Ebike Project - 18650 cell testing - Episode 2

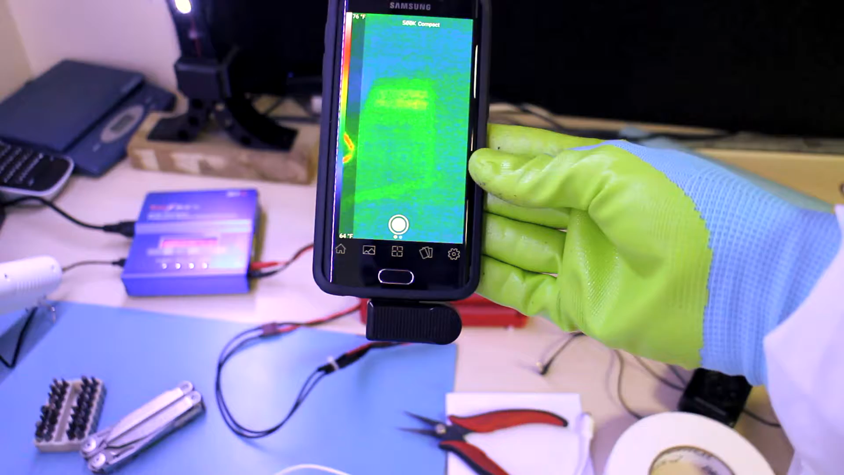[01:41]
So okay yep there's a couple up there that are heating more than the others and I'm going to test all these here once I get them out once they start charging up so. They start getting hot to the touch where they're getting above like 80 or 78 or so.